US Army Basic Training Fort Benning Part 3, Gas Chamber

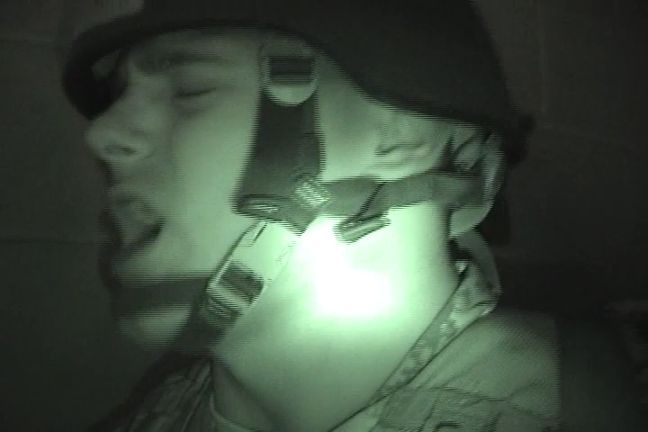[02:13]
The Soldier's Creed! I am the Soldier's Creed! To them, it seems and feels like they're choking to death, but this chamber is actually filled with a mild gas called CS gas, usually used for riot control.